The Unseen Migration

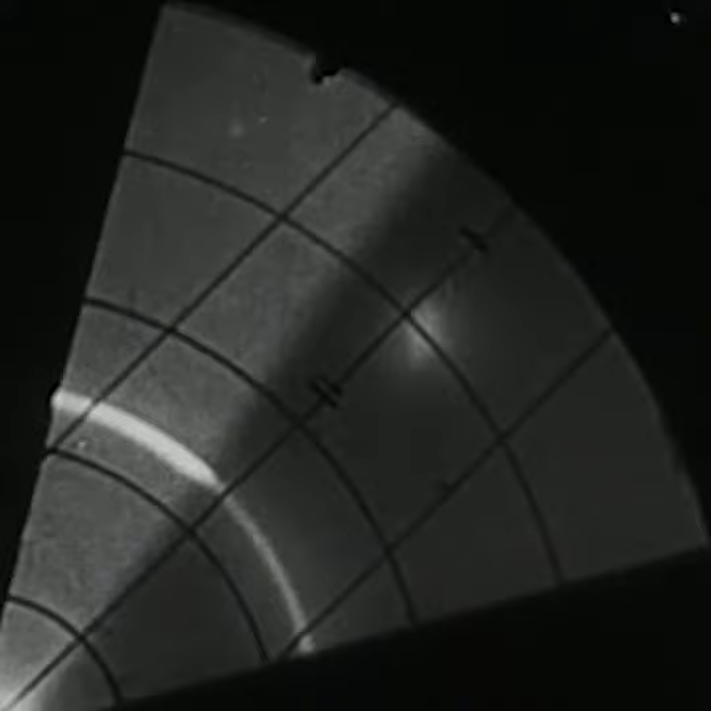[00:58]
Even in the developmental phases of using radar during World War II to track aircraft, it was very clear that these really odd patterns that did not correspond to aircraft and didn't correspond to weather actually corresponded to birds in the atmosphere.